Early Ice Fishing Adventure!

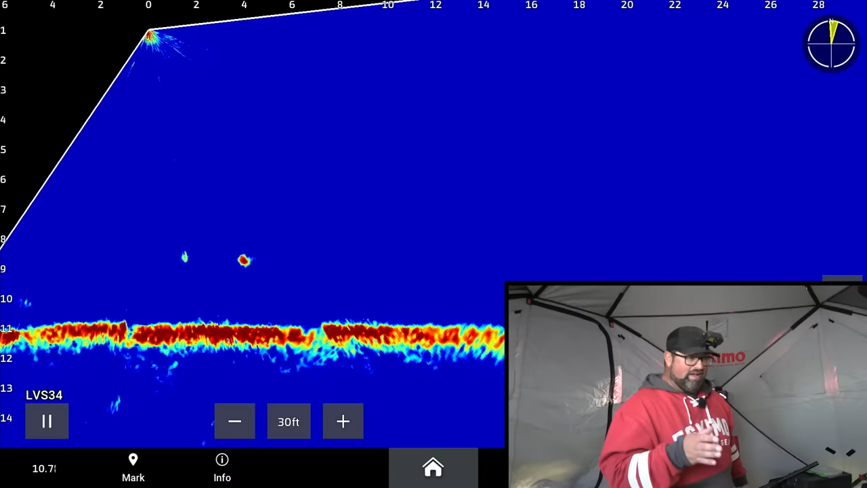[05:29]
Got the Livescope going with the LVS34.
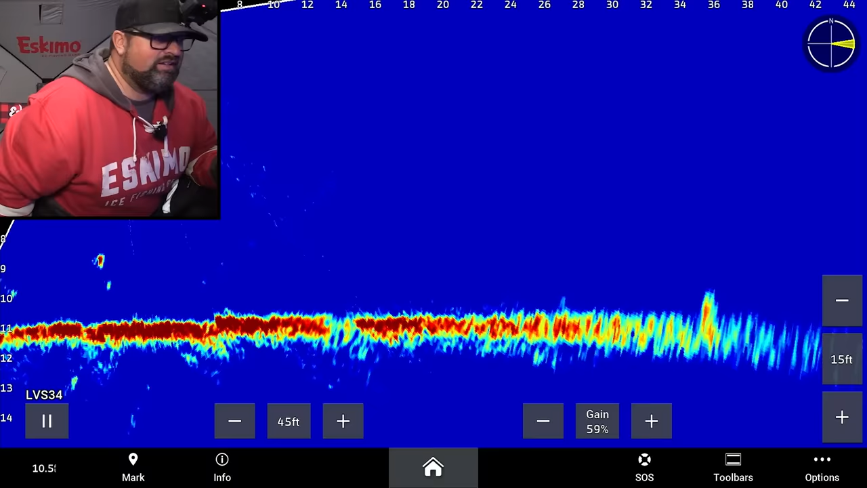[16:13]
22 feet away. I'm seeing lots of fish behind me, like 30 to 50 feet. I should have got closer to the deeper water, I think, for my setup.
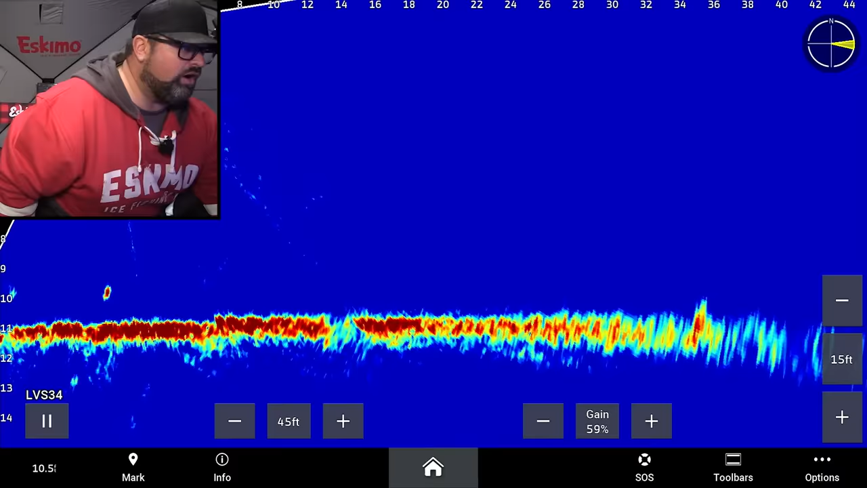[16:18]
I think I made a mistake. I didn't get close enough today. I thought they'd be up on the flat early season.
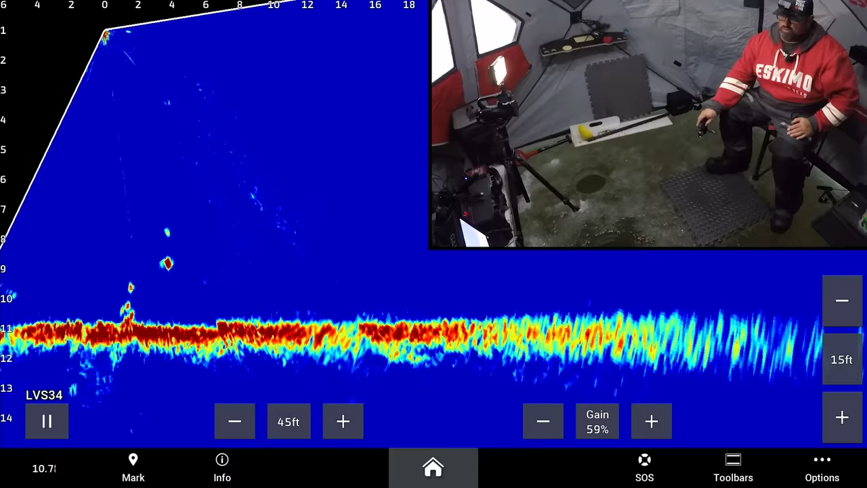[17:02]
Oh. Those fish are smaller. Those fish are tiny. Little walleye or little perch? Oh, something just didn't eat my little walleye.
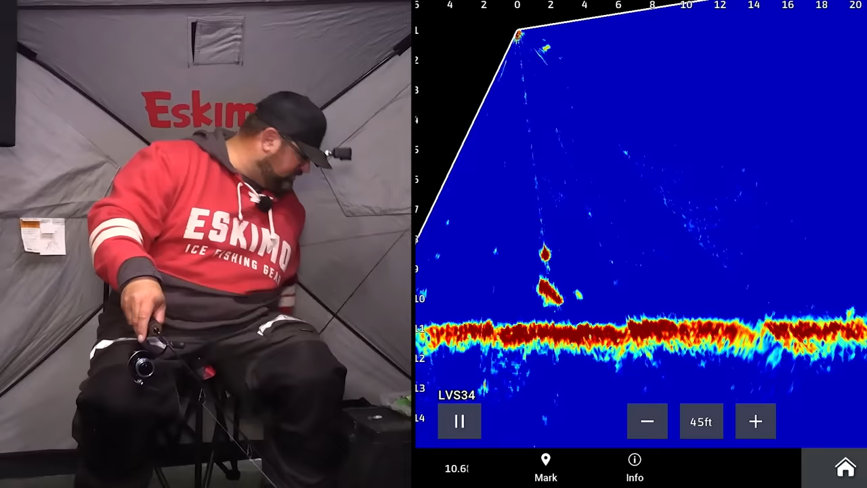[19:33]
Come on. Oh, come on. Maybe you want a spoon? My dead stick's not down right now, so I can drop a spoon down too. Maybe it wants a spoon instead.
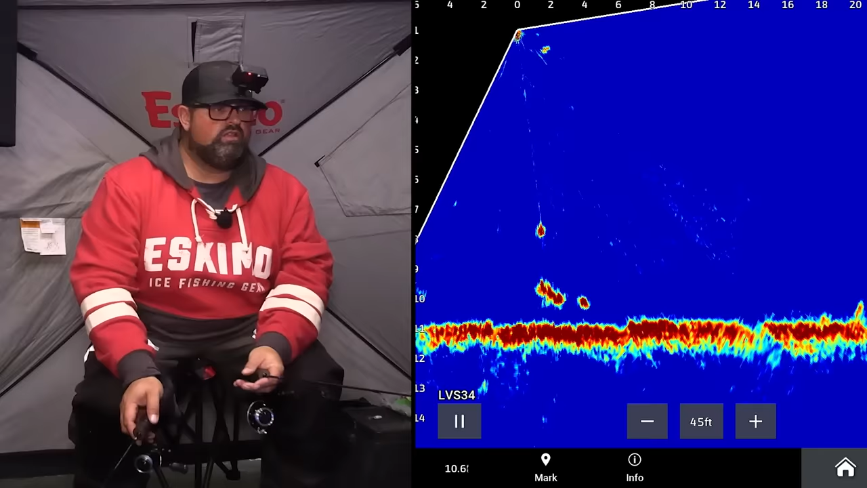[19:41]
C- Come on, turn towards the spoon.
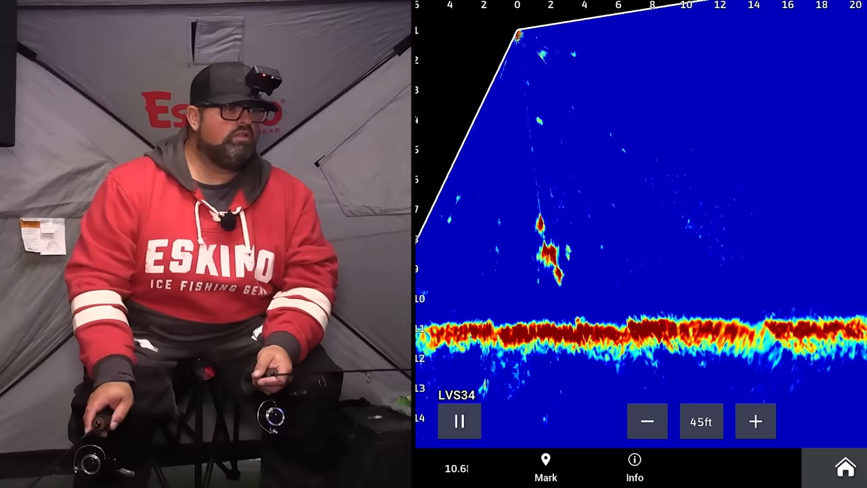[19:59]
Oh, it's still coming towards the rattle bait. Nice, okay. It ate it dead sticked.
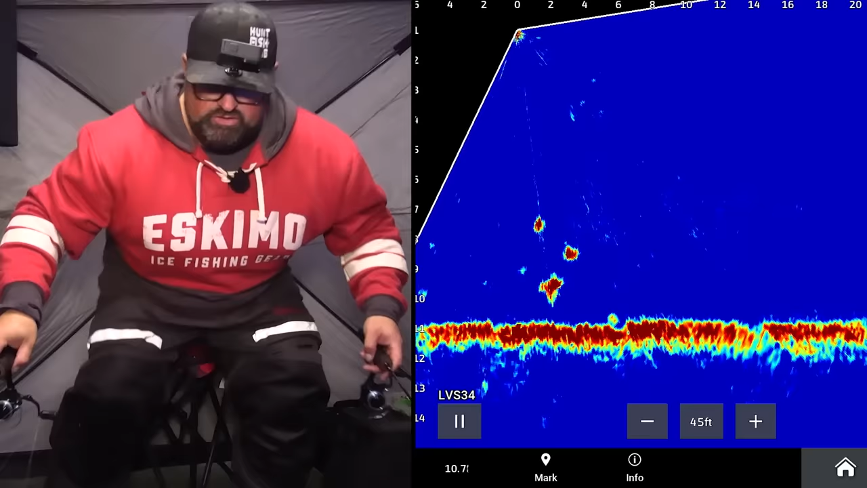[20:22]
I've got fish coming at me like crazy here. They're all smaller. Prime time is on. I talk about this so much, like, not in the last, like, little while, but, like, when I first started making videos, I talked about the prime time, like, all the time.
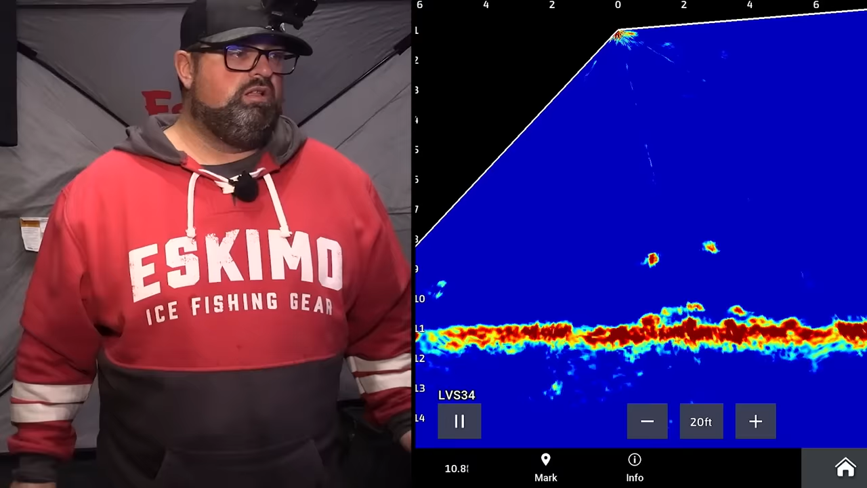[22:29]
Need these fish to vanish and a bigger one to come in. Got two in the bucket though. That's all I'm about today. We're filling the bucket. Well, that one's a little bit better there.
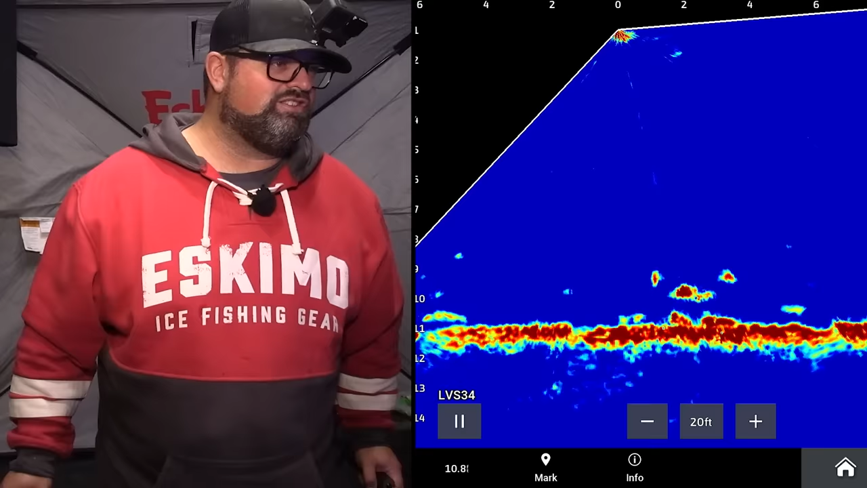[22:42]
Oh, little guy just spooked him right away though. Thanks, little guy.
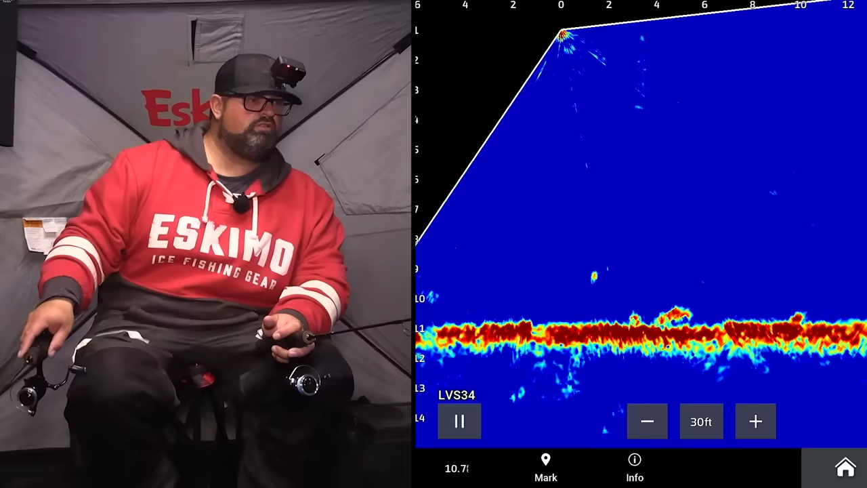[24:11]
But it wants it down low. Come on. Oh, I spooked them. That was another eater. Another eater. It's getting, oh, here we go. Fourth time. Come on. Come on. Still not that big, but I'm sure he's an eater anyway. Oh, he bumped it.
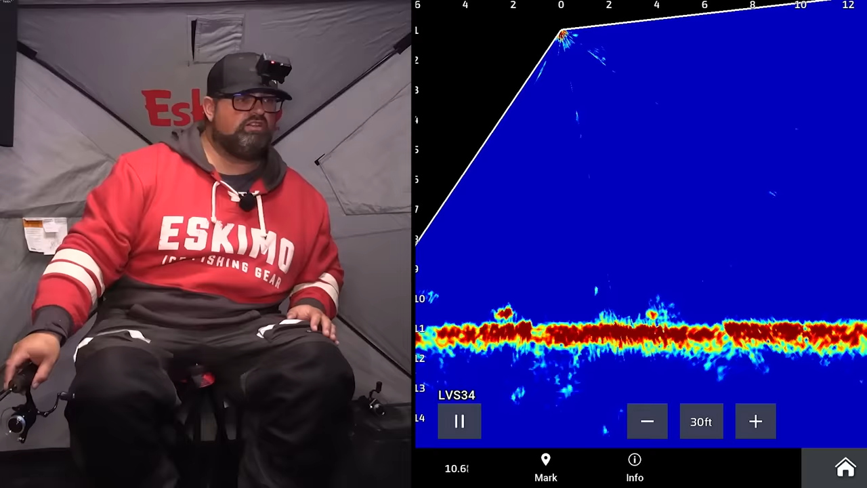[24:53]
He bumped it. He's gonna eat again though, isn't he? He's gonna eat again. he's that interested in it. He's gonna eat again. He's got that bottom all stirred up. There we go.